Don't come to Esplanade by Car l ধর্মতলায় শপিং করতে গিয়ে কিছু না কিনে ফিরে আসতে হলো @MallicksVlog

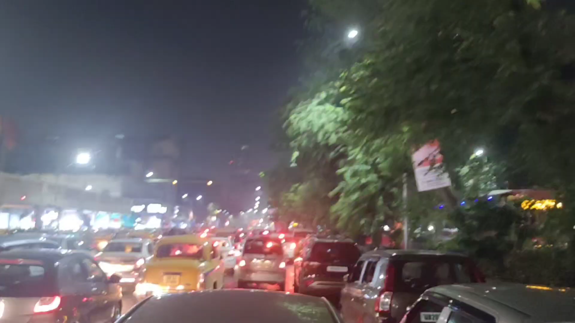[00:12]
পুরো জ্যাম কোথায় দেখাবো ওইদিকে জ্যাম এদিক দিয়ে পুরো জ্যাম